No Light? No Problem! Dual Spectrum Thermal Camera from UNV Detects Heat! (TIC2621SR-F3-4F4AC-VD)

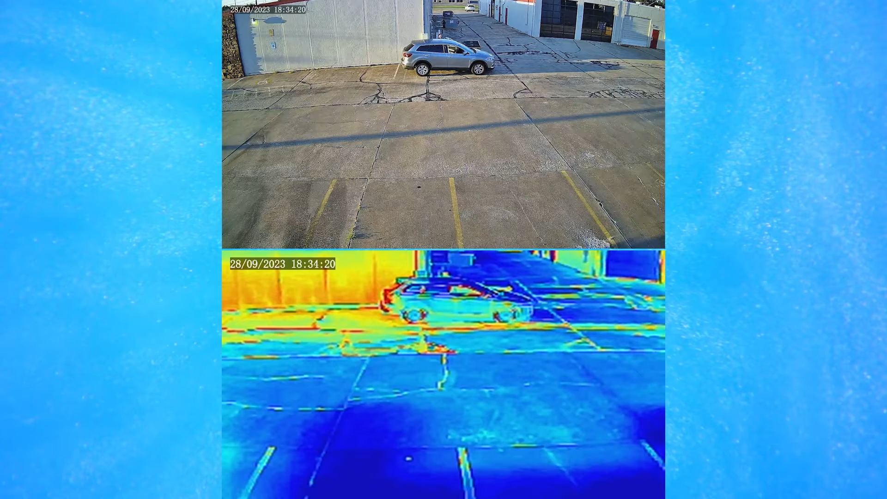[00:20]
The camera's thermal feature, mixed with active deterrence and deep learning AI-powered intelligent events creates unparalleled detection accuracy. Let's go over the specs and features.
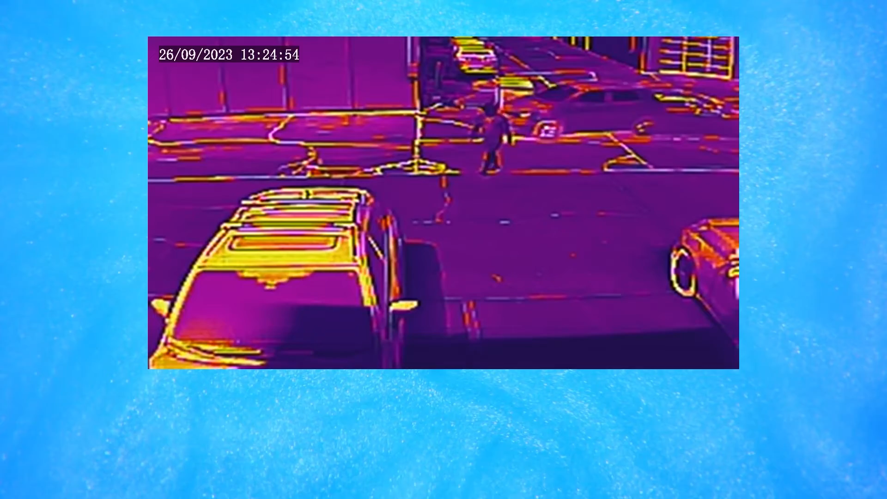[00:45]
The thermal lens has a 720p resolution and records at 30 frames per second.
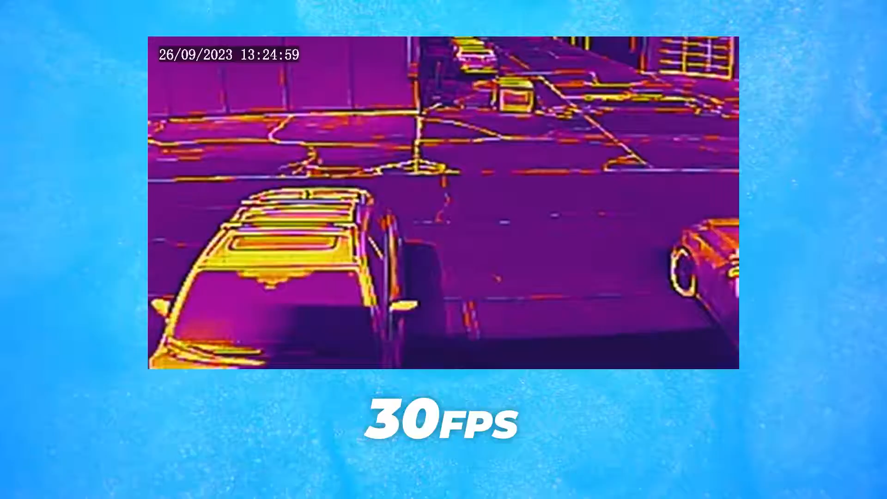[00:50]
The camera has a whopping IR range of 165 feet for night vision, but it also has a starlight sensor, meaning it can see very well with high sensitivity and low light conditions without the IR turned on.
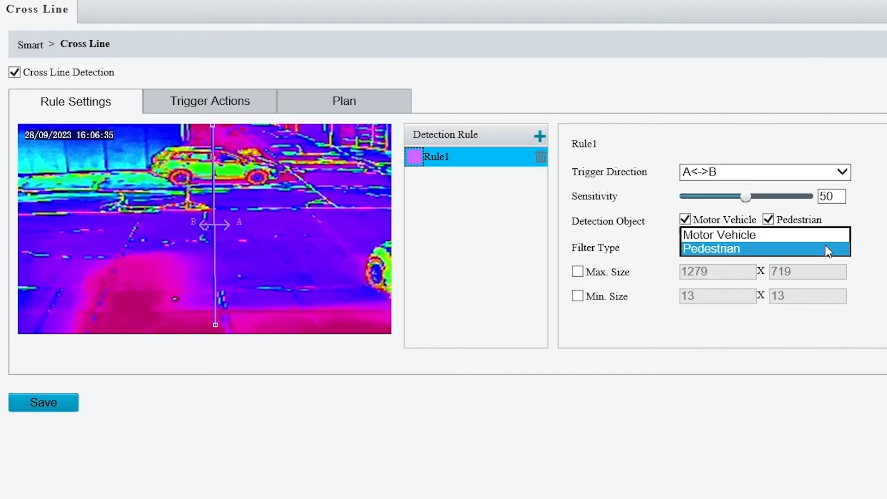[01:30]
The intelligent events included are cross-line,
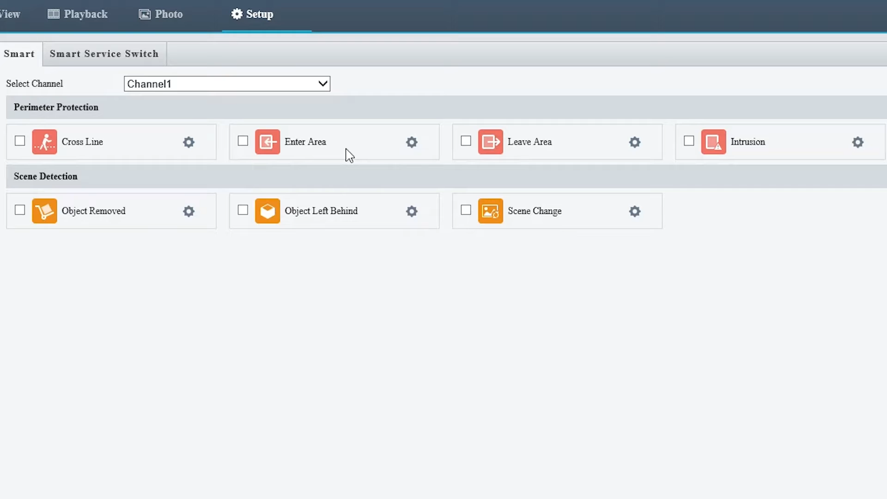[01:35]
enter and leave area and perimeter, as well as scene detections.
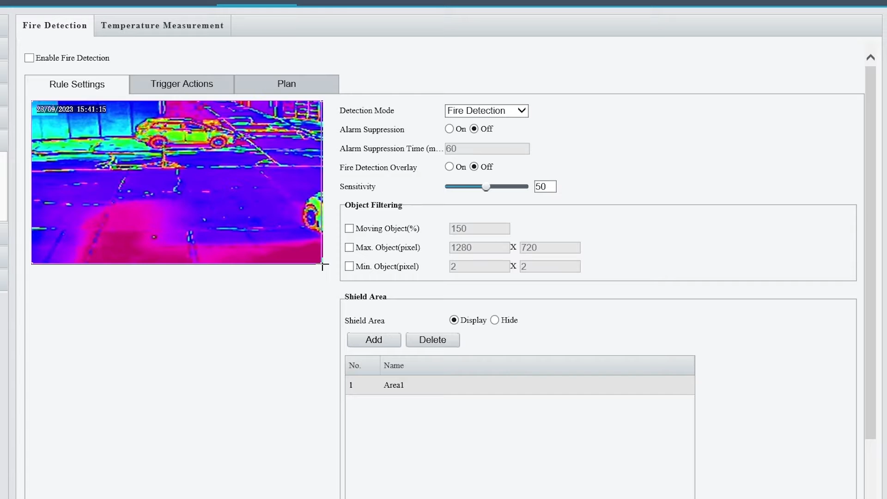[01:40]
Because this camera can detect thermal temperatures, it comes with a reliable fire detection and temperature monitoring features.
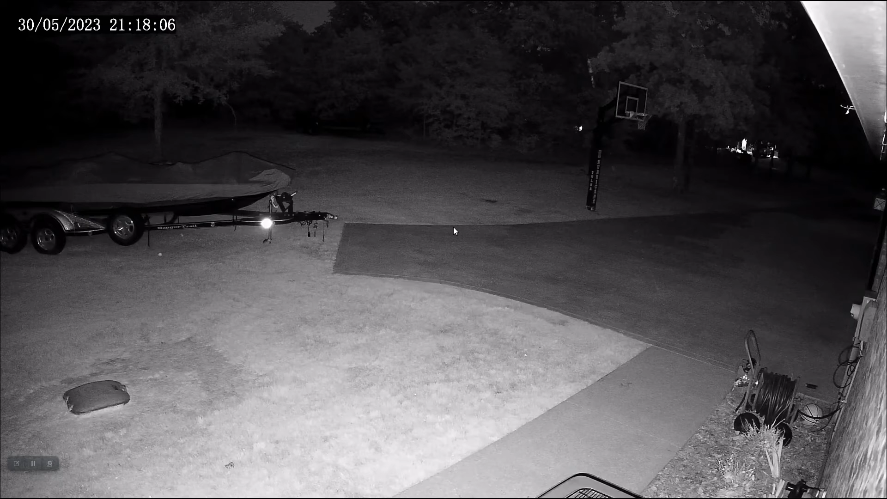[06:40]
You can kind of see the, uh, the area where it's lit up. Um, you can see that reflecting off my boat light right there, but pretty nice little infrared view. Um, I'm going to show you how to turn the infrared off.
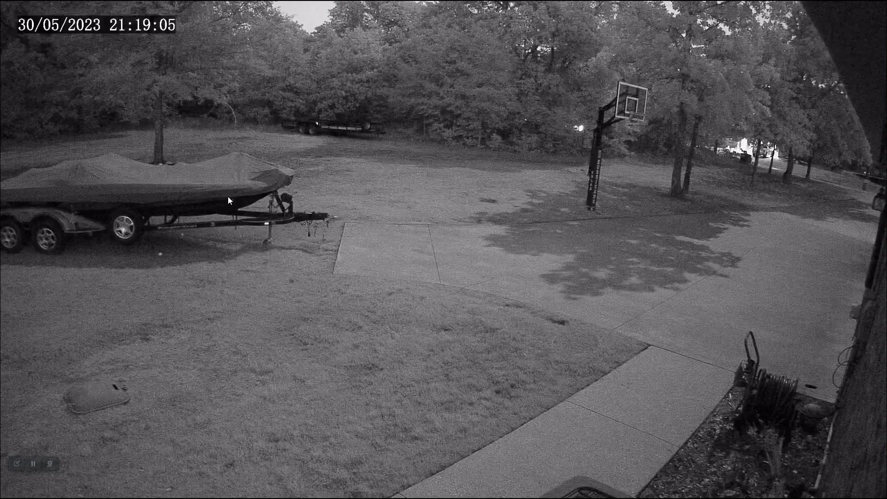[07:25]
It's, you know, 920 and pretty dark out there. Um, and it's still, you know, picking up quite a bit of light. So this, the image sensor in the, in the normal camera must be pretty darn good. Um, I need to look at the specs and see why. Um, it's probably a large image sensor and I'm sure the shutter settings are low right now, but, uh, I'm impressed. I mean, this, if you looked at this with your naked eye, you could not see what this camera sees.
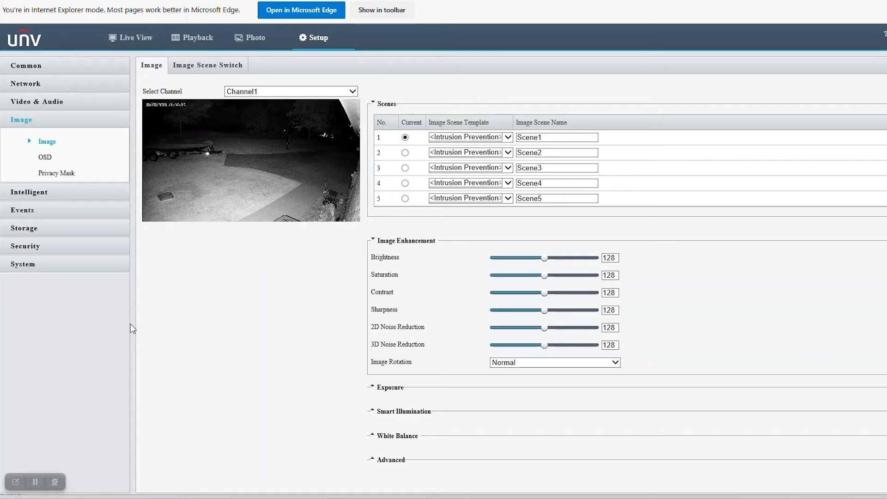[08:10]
So, um, I'm really going to have to wait for this, you know, at least 30 minutes or maybe 10 o'clock before it gets really dark to do my testing. So we'll see. Okay. So I discovered a couple of things why this, um, image looks so great at night. Number one, it's a three quarters moon out there. It's not quite a full moon, but the moon's fairly bright. Um, still with the naked eye, um, it just, you know, it's dark out there. Um, but the real reason why this camera looks so good at night is, um, I checked out the specs and sure enough, it does have a large sensor. It's a starlight sensor. Um, and that's really why it,
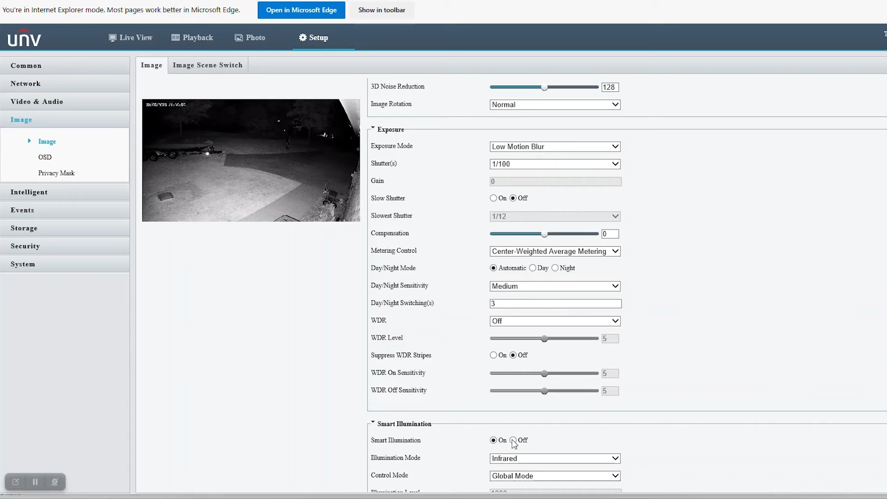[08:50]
this thing can see really good at night, even without infrared. Um, so, you know, the, this camera just keeps impressing me with the, you know, it's loaded with features. Now it's got the starlight sensor. Um, so check this out. This is with the infrared off those shadows right there. That's from the moon. Um, if I walked out there, you can't really hardly see those shadows at all. Um, but it almost looks like a daytime image in black and white. So, uh, yeah, this camera is pretty cool, man. Um, very impressed. So, uh,